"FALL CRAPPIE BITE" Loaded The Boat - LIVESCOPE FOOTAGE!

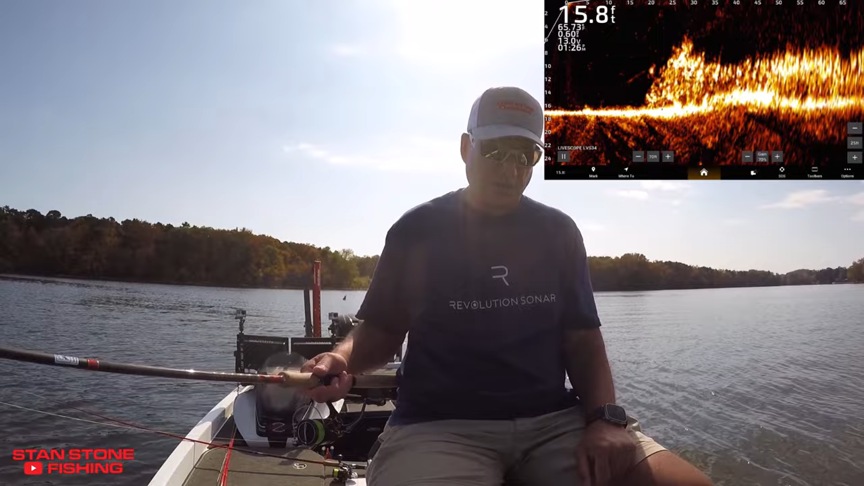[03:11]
On screen: depth 15.8 ft
I'll show you what we have here. Okay, we're falling at 35 feet. Coming through the top of that brush pile right now.
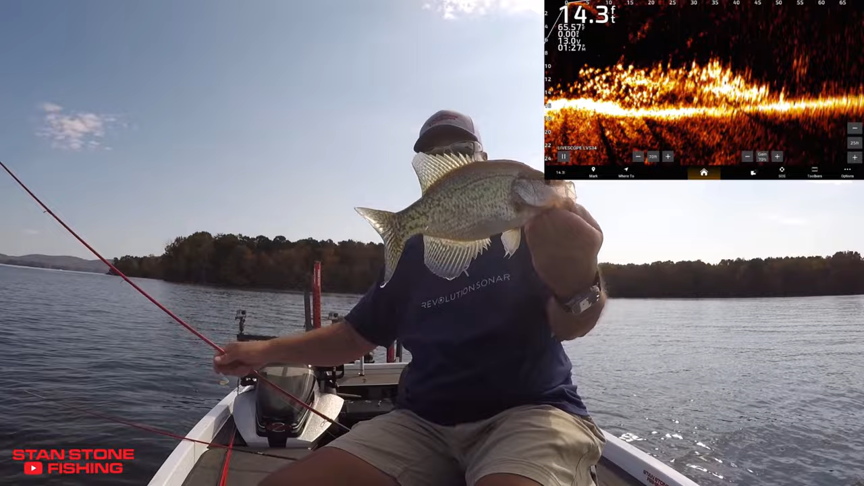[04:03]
Keep that one so we can get several to turn around, turn loose over at my pier.
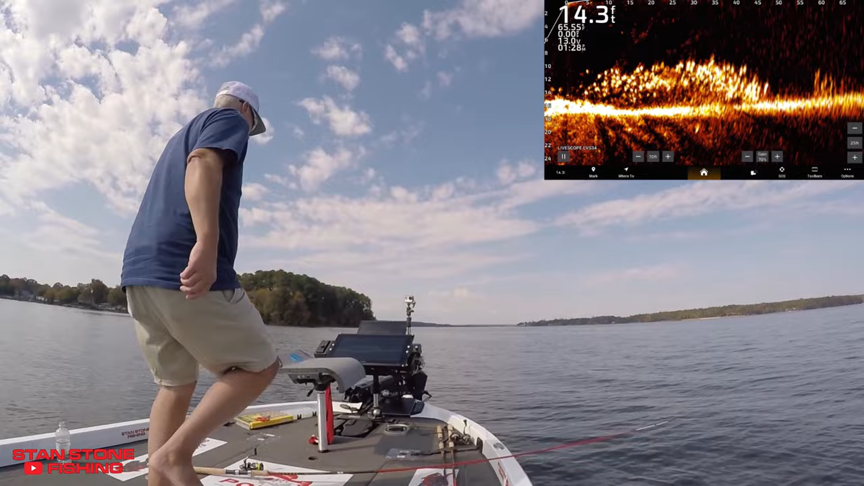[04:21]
We're going to cast in there again. I'm going to get out there to that 50-foot range there, 55.